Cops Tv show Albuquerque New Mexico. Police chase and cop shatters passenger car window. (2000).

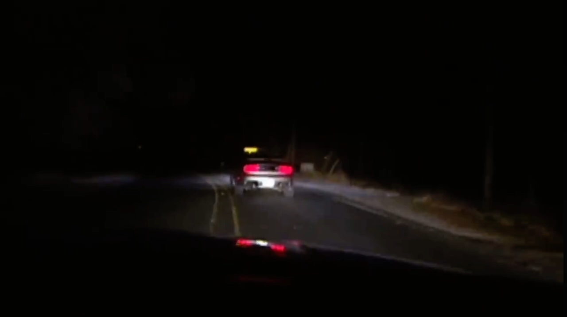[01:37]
Okay, vehicle's accelerating. We're gonna, 303 is gonna attempt a pit maneuver.